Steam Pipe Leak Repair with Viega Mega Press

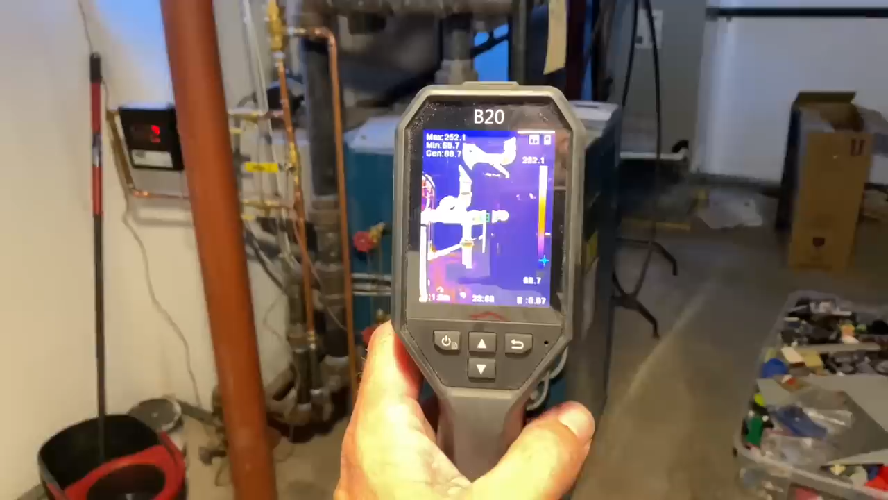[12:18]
to about eight minutes or so we're
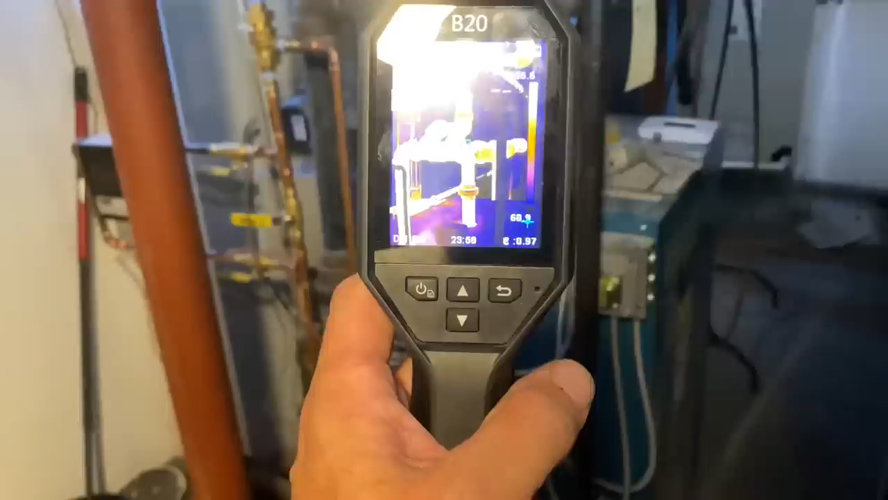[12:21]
using the hik micro b20 thermal imaging camera take a look at all the piping uh i'll quickly go over this with you if you like
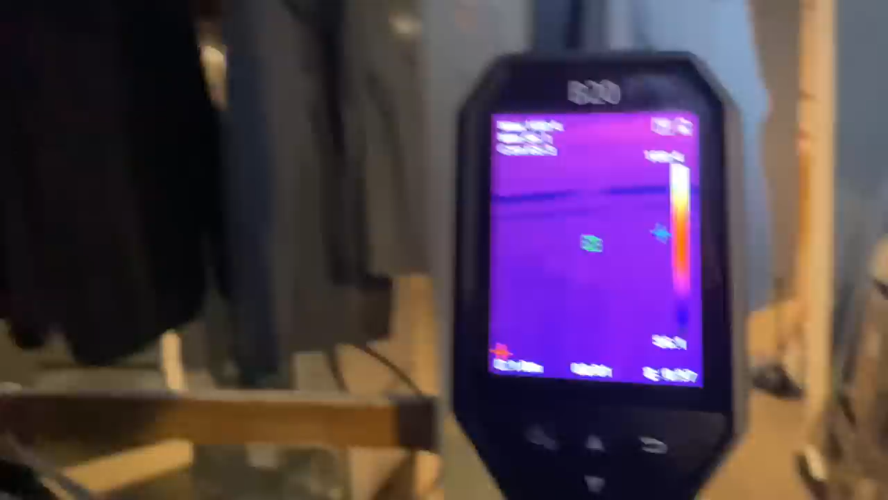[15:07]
no heat over here we do actually because lack
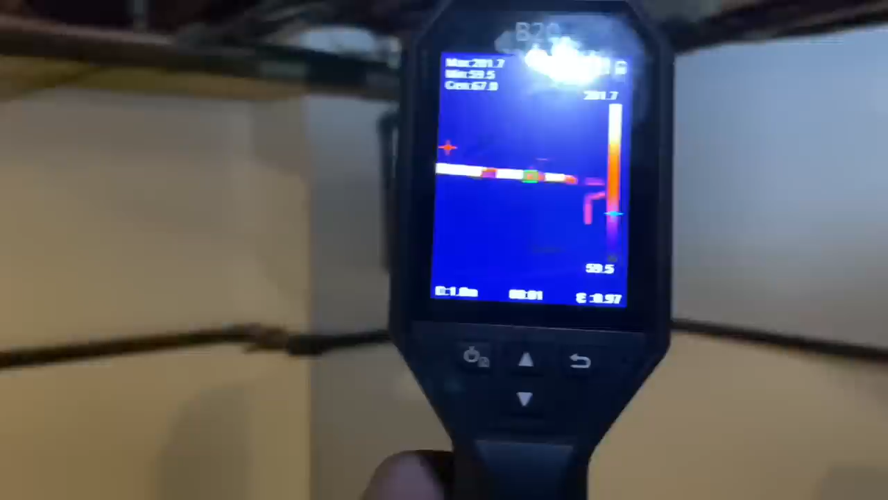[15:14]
of a steam main so here is the connections that we just made
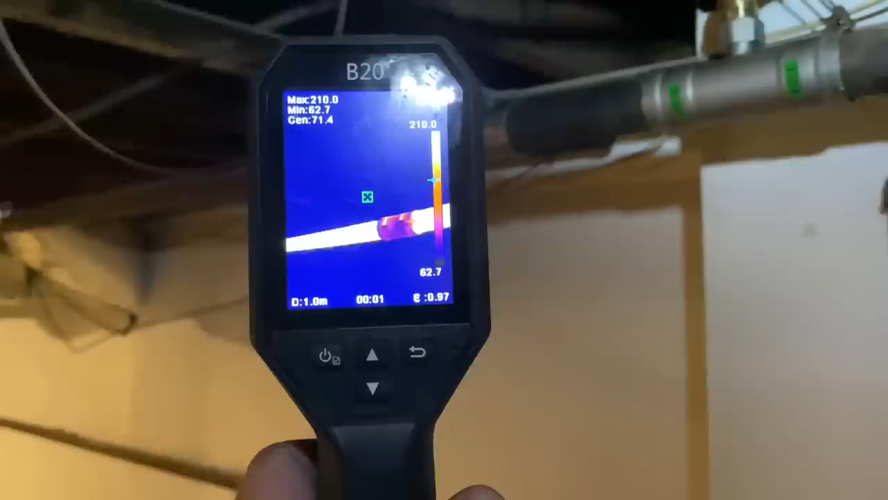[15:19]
there's that 200 plus degree temperature there's steam in there she's 212 there's that first coupling
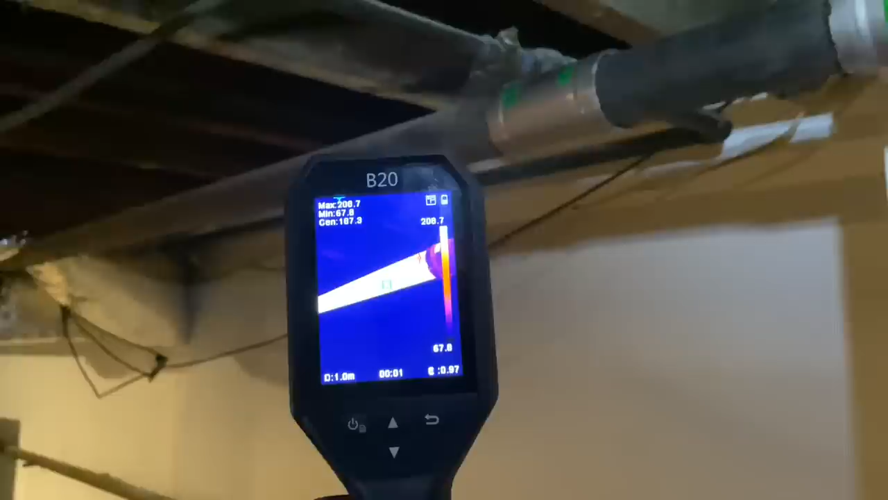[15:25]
there's that nipple there's that t right and there is
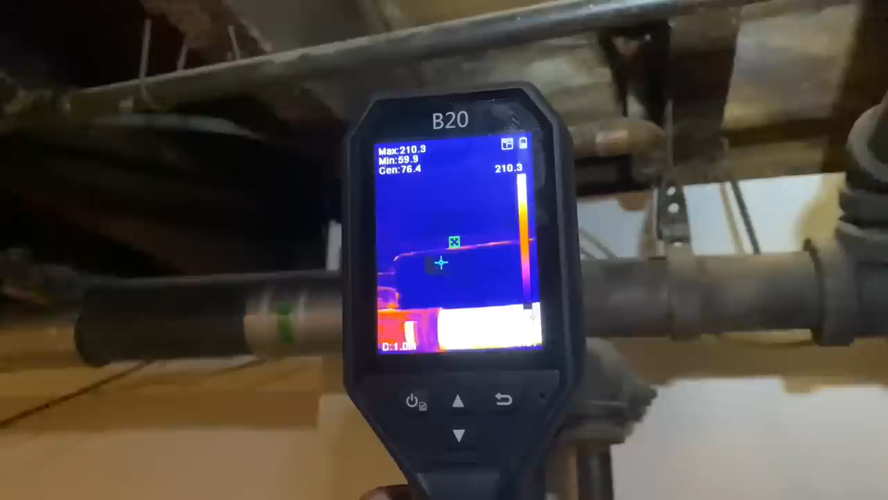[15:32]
the one inch copper going to a radiator and it
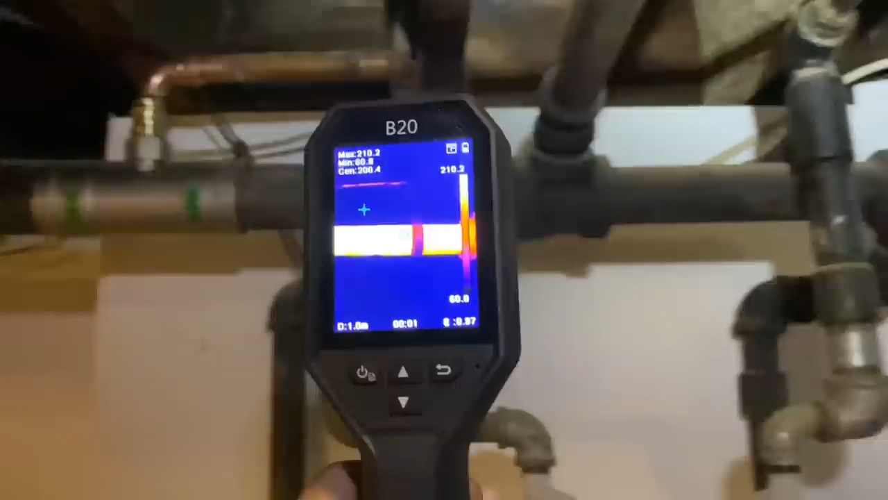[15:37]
continues and then it drops down looks like this is also a radiator but as you can see it's having a hard time getting rid of all
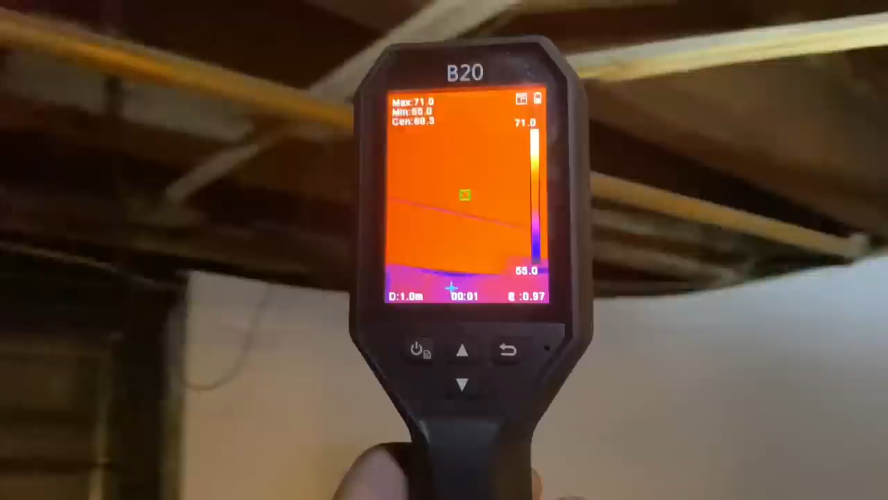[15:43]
that all that air of the line because
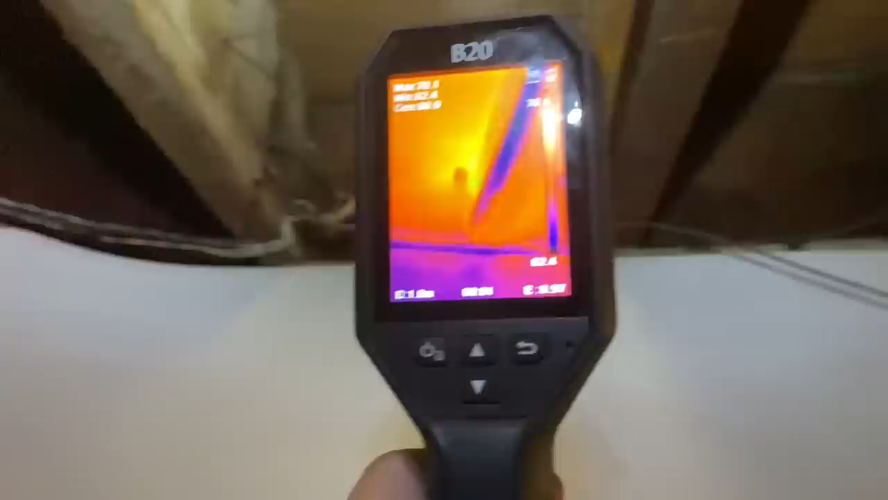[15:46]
it's not hot yet and it's been running for about 10 minutes and that's because they're lacking